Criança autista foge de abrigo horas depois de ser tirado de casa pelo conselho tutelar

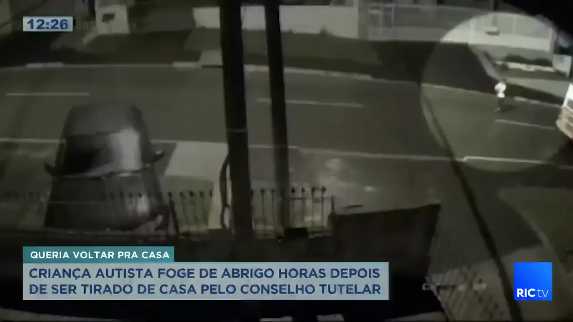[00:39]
Olha como é que ele estava, descalço e só com a roupa do corpo.